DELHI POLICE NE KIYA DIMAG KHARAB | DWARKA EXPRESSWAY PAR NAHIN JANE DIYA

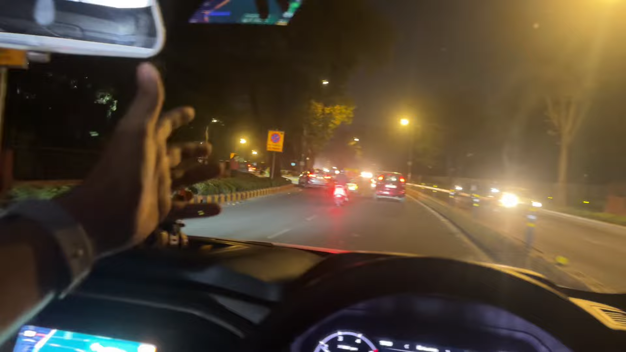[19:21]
हाँ जी, तो अभी भाई कनॉट प्लेस से निकल गया और साथ में सोचा कि बंगला साहिब भी चला जाता हूँ,
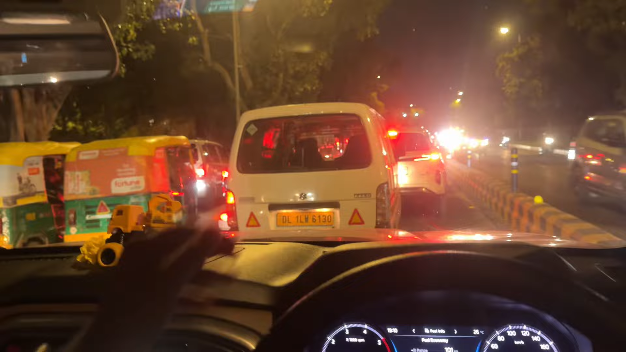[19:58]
लो बहुत देर से खड़े हैं, आगे देखो ग्रीन भी हो गई है,